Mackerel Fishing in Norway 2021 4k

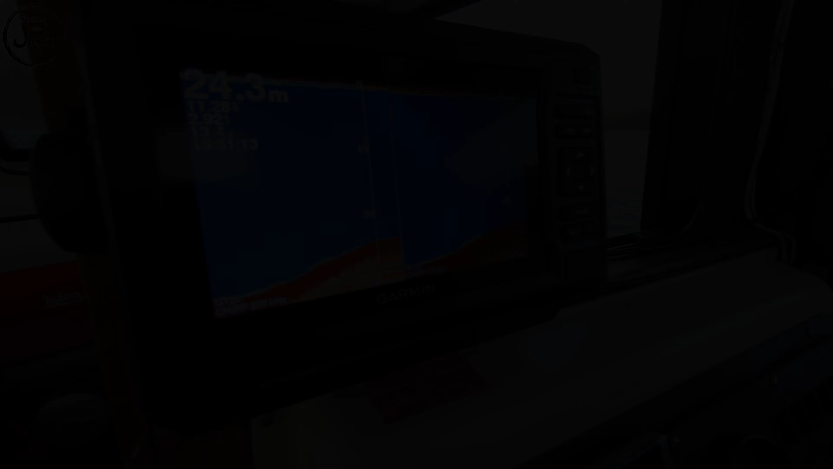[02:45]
Yep, now we are looking for a mackerel in the sonar.
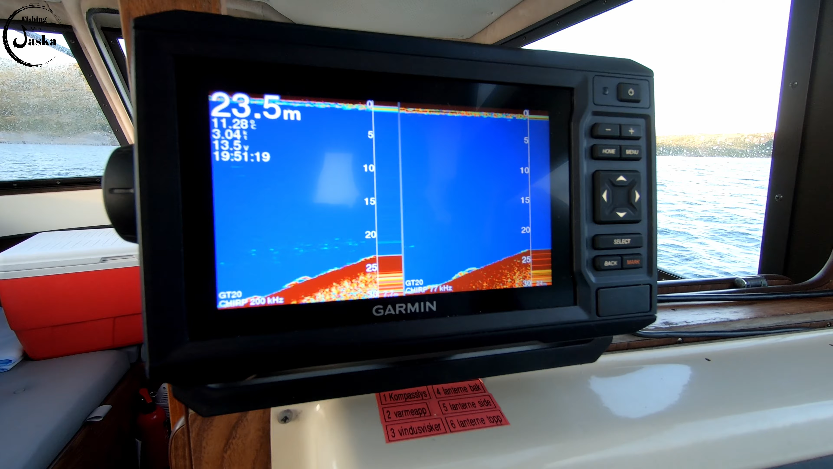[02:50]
On screen: depth 23.5 m
Can we find any? Yep, in a 15 meters.
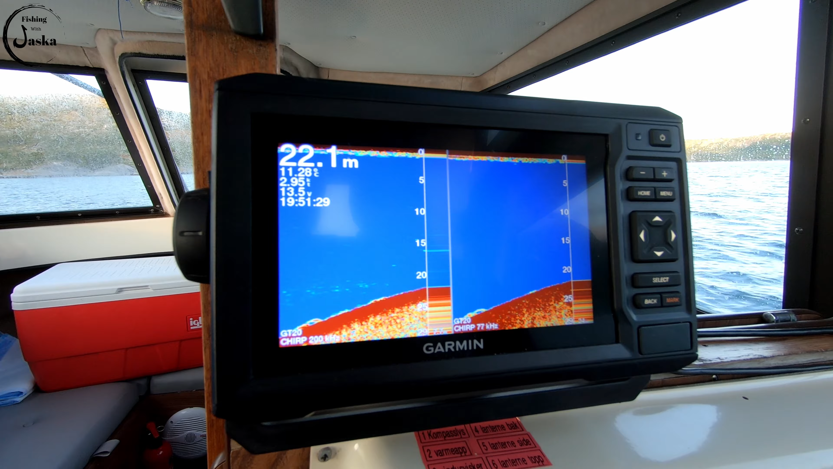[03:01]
On screen: depth 22.1 m
There it is. Can you stop? All right, I have this kind of setup.